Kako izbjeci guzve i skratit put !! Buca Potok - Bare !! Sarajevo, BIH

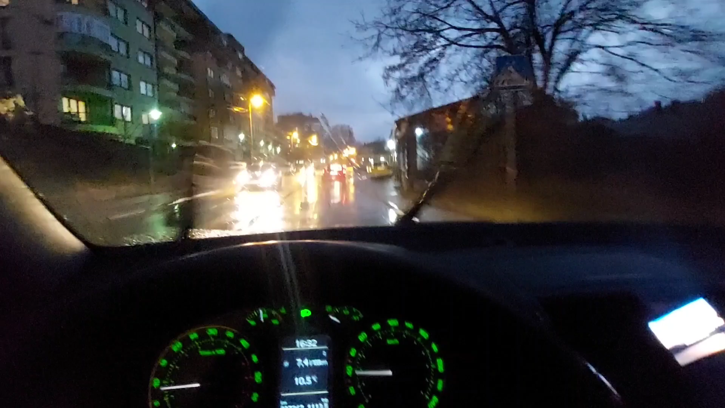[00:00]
Evo ovako da vam orijentir bude žuti taksi Znači na sljedećem skretanju idete lijevo Tu skrenete lijevo u tu ulicu I onda tom ulicu vam ćete voziti gore Sad ću vam pokazati Kad
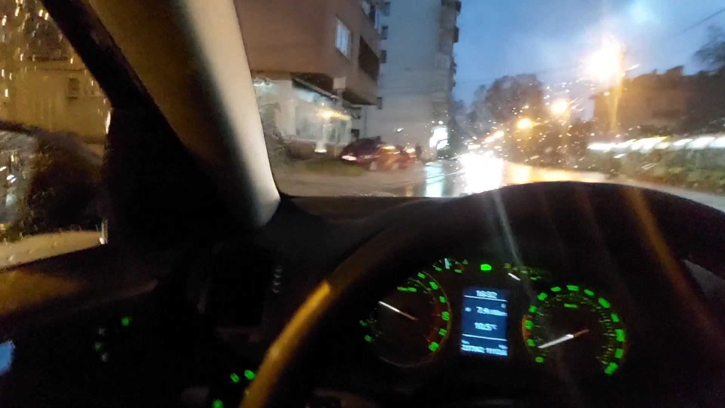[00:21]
ovdje smo tamo lijevo Sada samo pratimo cestu Ovu
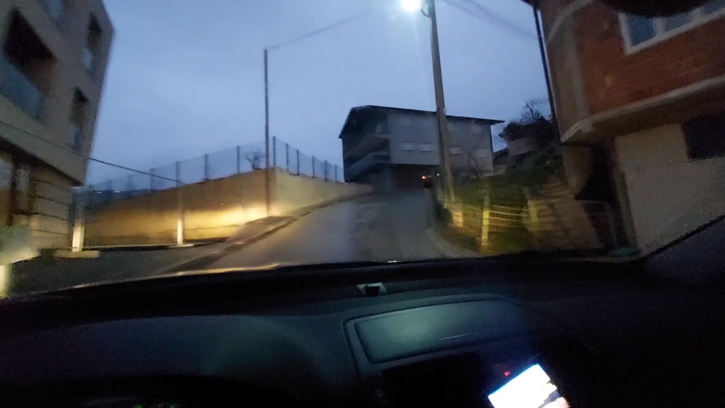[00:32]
Ovdje idemo lagano znači od ozlopu smo krenuli Neću vam snimat sa čitav put Ali ovako negdje gdje bude neka krivina ili nešto To ću vam obavezno snimit
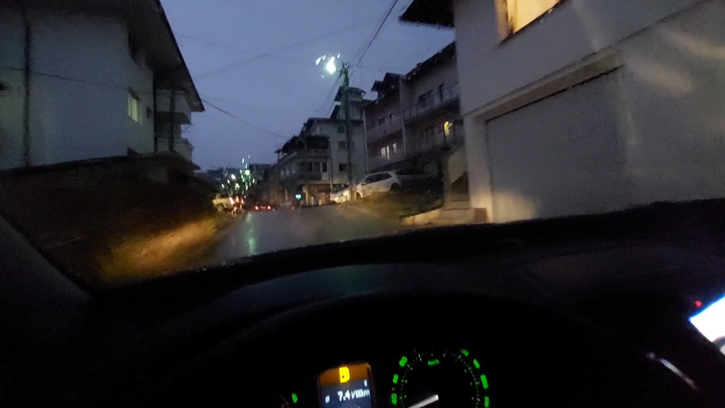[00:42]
Znači prolazite još uvijek pravo Ovdje je nekad bila zgrada To jeste kuća od žutog taksi Idemo pravo još E sada
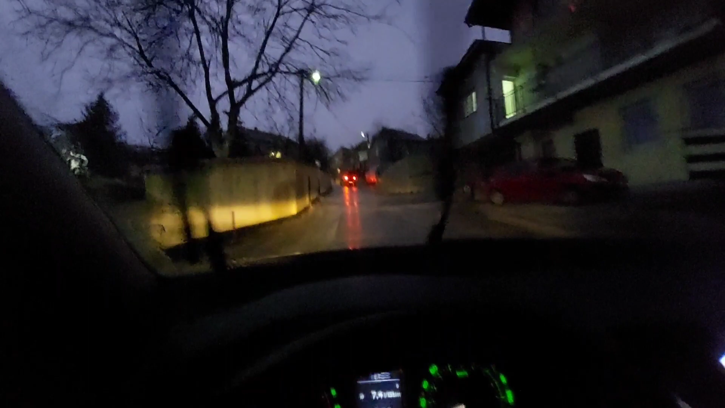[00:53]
imamo ovdje skretanje desno Ako su vam loše gume ili To ono ako je klizao ne bi vam preporučio vidite ovom cestom
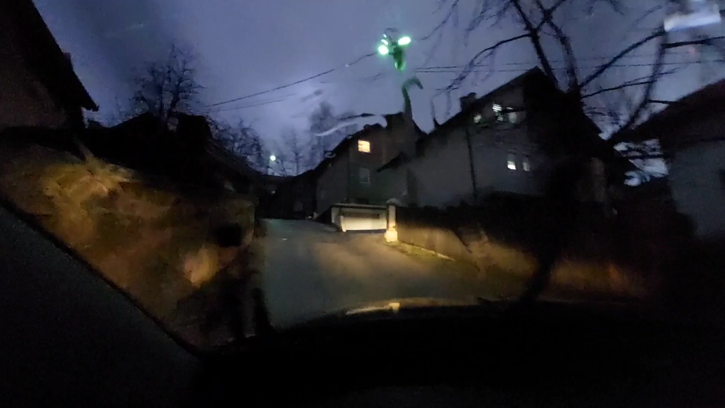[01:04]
Imate jednu cestu kada vodi još pravo Ali možete i ovom cestom ovuda Znači bez ikakvih problema Tu i onda sada idemo ovdje lijevo Znači lijevo gore Opet uzbro
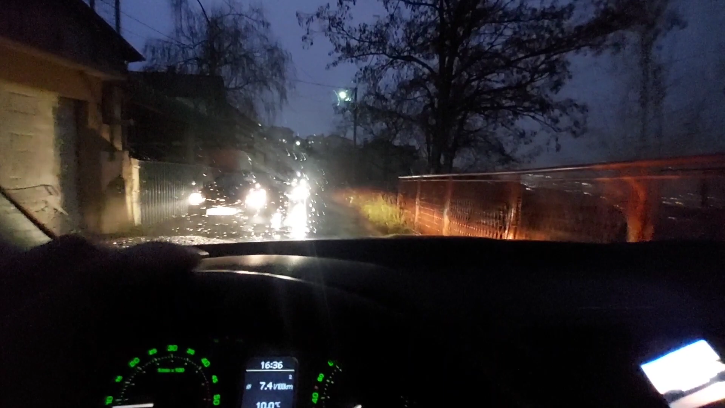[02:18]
Ima lauta ili ne Ako ima sačekajte Da se ne bi gurali tamo Kad
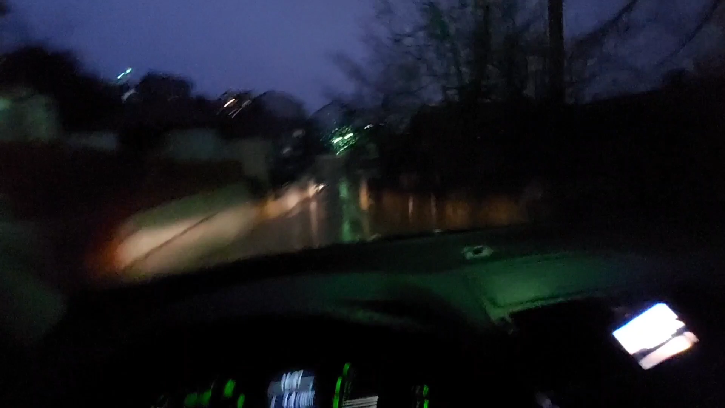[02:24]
smo Prošli Ovaj dio Samo nastavljamo pravo Tu Ovdje može auto izgled Treba paziti I Sljedeći orijentir Neka vam bude Ovdje ovakvu S desne strane Velika Vi nastavljate
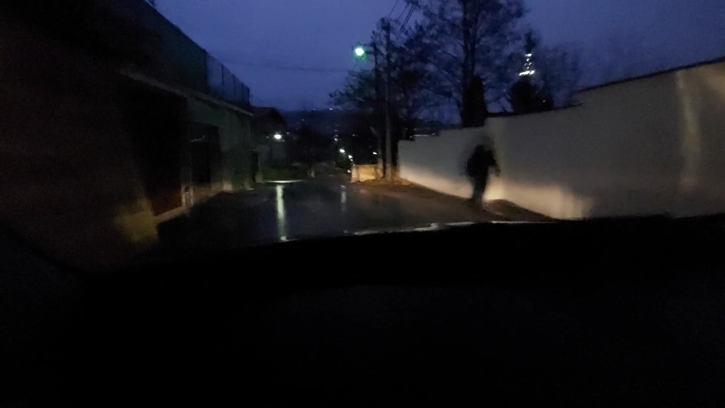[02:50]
Ovdje znači Lijevo Ovom cestom Lijevo Pošto je lakše
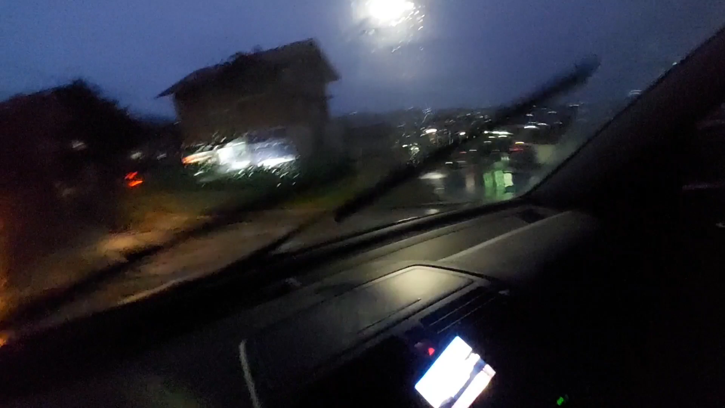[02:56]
nego da idete desno Znači lijevo ovom cestom I dalje idemo Samo pucamo pravac
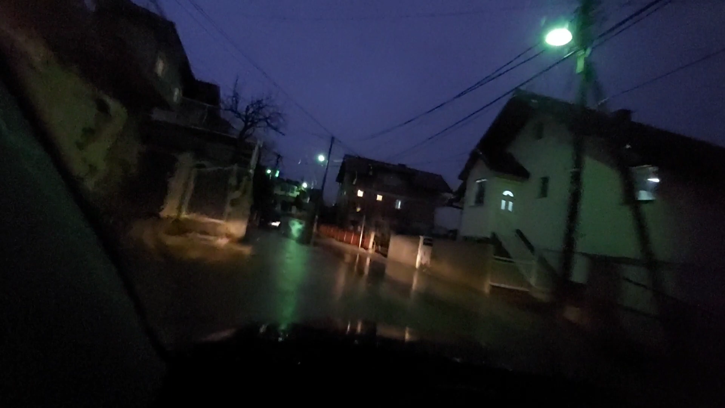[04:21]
Ovaj dio ovdje Ovdje je najzaznutiji Jer je uska cesta Auta jedna Idu od tamo Vi odavde
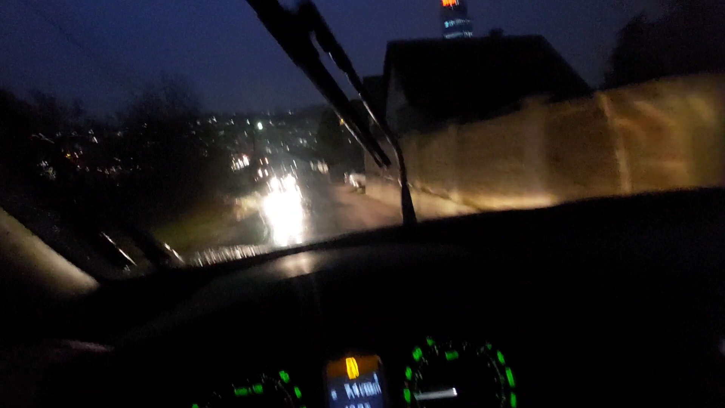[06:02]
Ovaj Ovdje Grand I Nema Dalje već
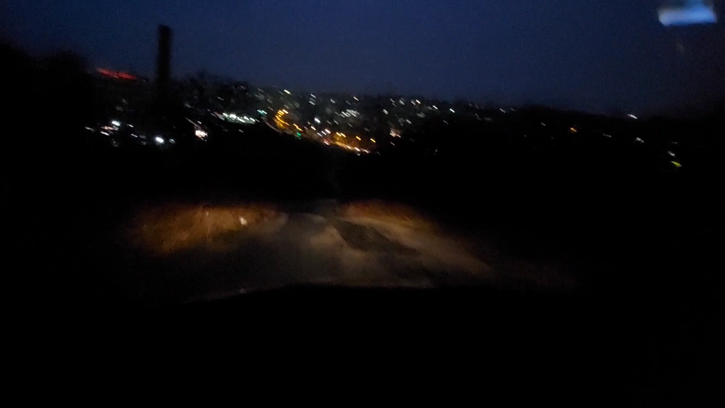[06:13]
To je jednostavno Imate put prema velešićima Koji vodi tamo Ale eto izbjegli smo svu ovu veliku gužvu ovdje Tako da dobro smo Prošli ubiti Došlo sam za 12 minuta Od tamo do ovdje
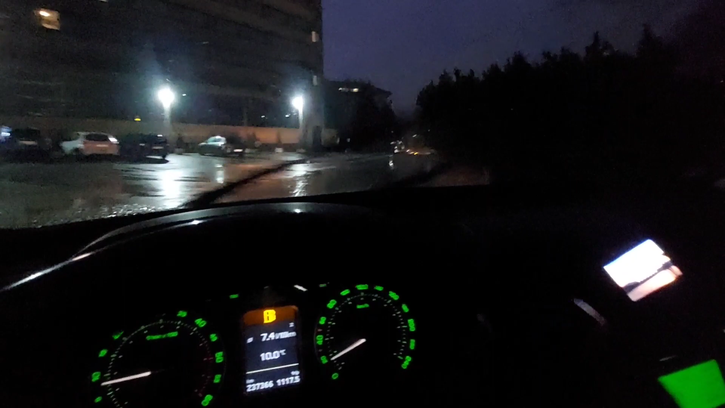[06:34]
Ovaj dio predpostavljam da znate
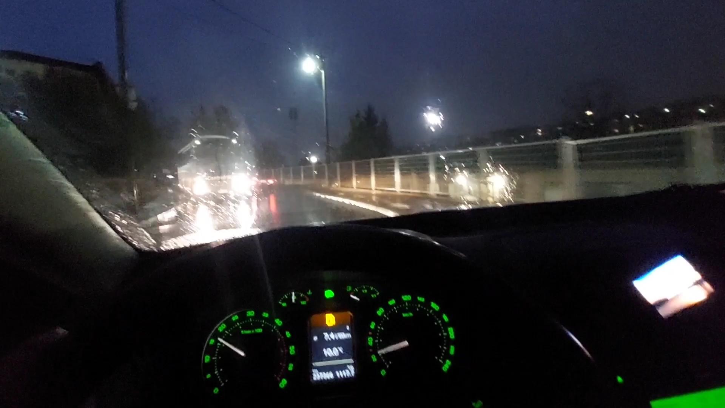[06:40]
I nema šta evo Ovom cestom smo došli U velešića
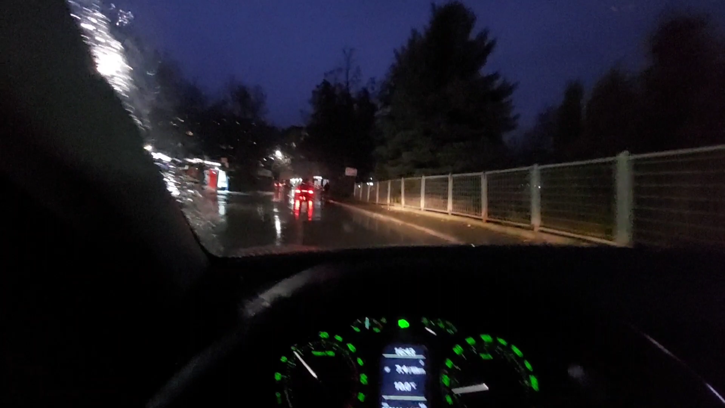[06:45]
Sad ćemo onaj Ovamo Pored bosna lijeka proći I onda smo već došli Nabare I ovo nam isto put I ovo nam isto put Koji
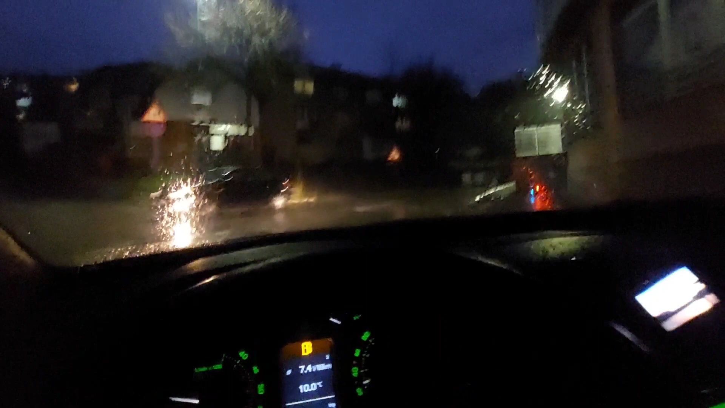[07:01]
Puno skrati nam Mislim brže dođe se Nego glavnom cestom da ideš Uglavnom nemam sad ovdje šta tu Puno ni snimiti Reći Vozite samo Uglavnom cestom Nemate gdje skrenuti Udijete pravo I to je to Ale ajde snimit ću još malo Gore par nekih ti krivina što budi Evo nas ovdje u velešićima
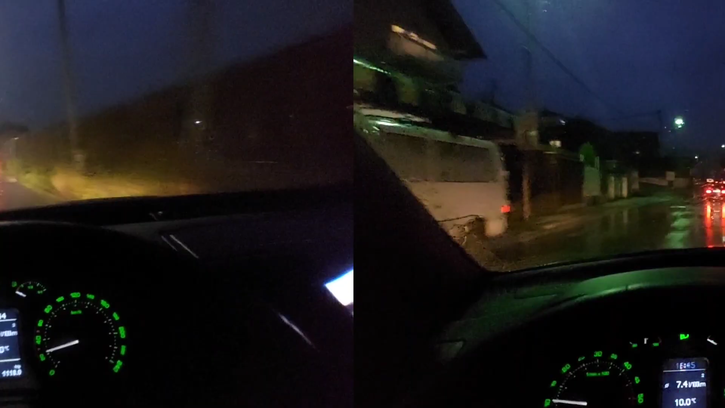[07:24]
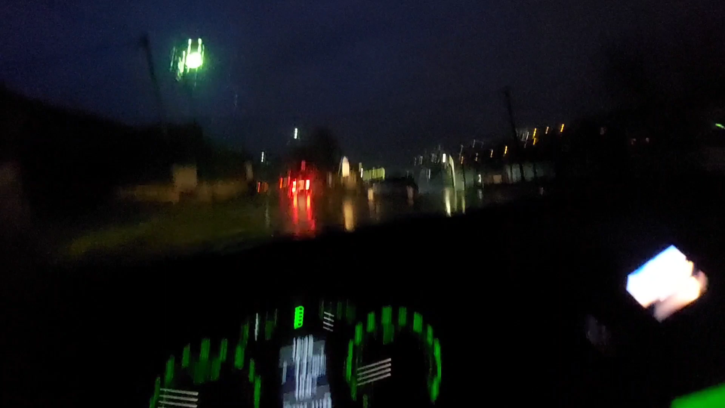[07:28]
Dole nam je desno Bosna lijeka Ovdje imamo par
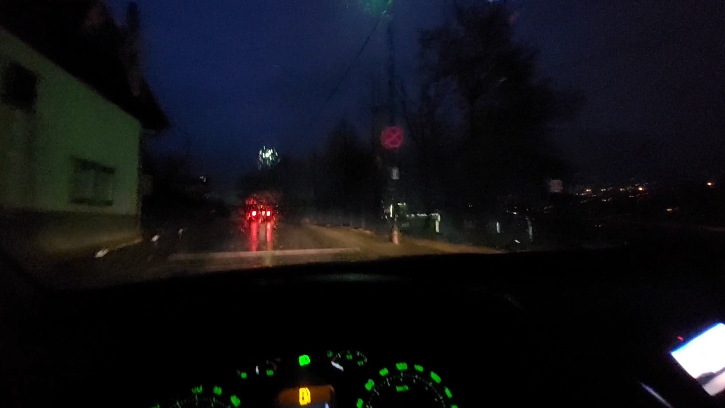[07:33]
Ležići polcajaca Koji pređemo I samo nastavljamo Pravu začin Nigdje ne skrijećete Samo pucate pravice Ovdje imamo malo brdašce Onda ovdje Motavamo desno Grobina mostoje S lijeve strane Samo pucate pravice I onda ćemo se početi spuštat Izjedno Veliko strmo Ako je I klizavo I snije I ako